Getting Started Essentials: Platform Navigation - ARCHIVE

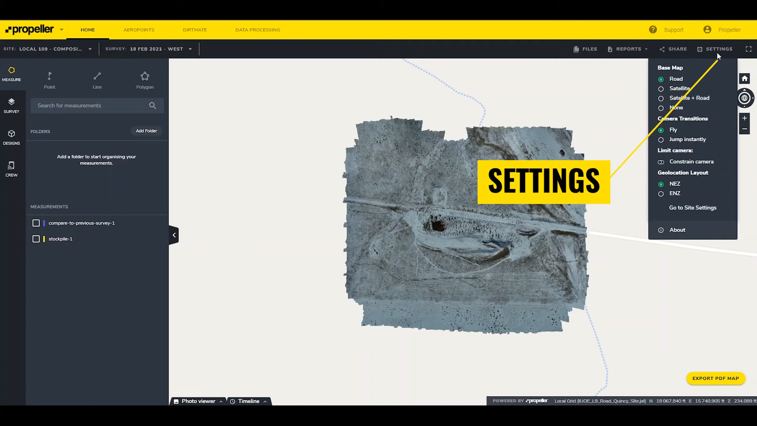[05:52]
The Settings drop-down provides configurable options for viewing the platform like the Background Basemap with the option of a Roadmap, Satellite Imagery, a combination of both, or no background. Camera Transitions, which controls whether the camera smoothly glides to a new location or instantly transitions to a new view. Limit Camera helps prevent losing sight of the data set when moving or rotating the camera.
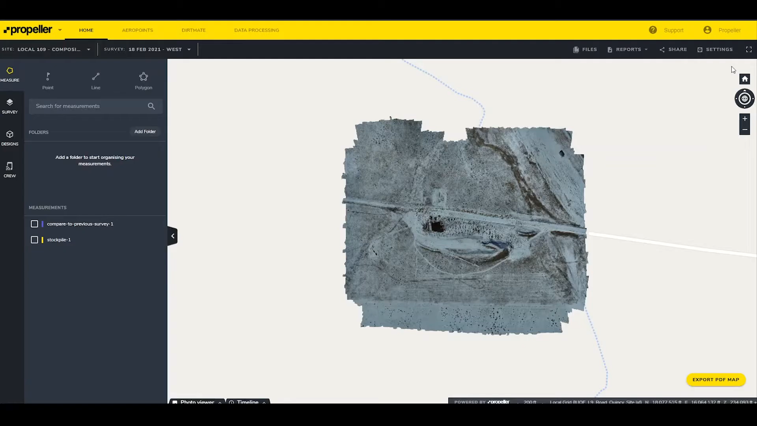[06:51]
A full screen button that will change the user's browser to full screen mode for more viewing area. The Home button resets the view of the site to its default. This can be very useful after rotating or zooming in and on the site.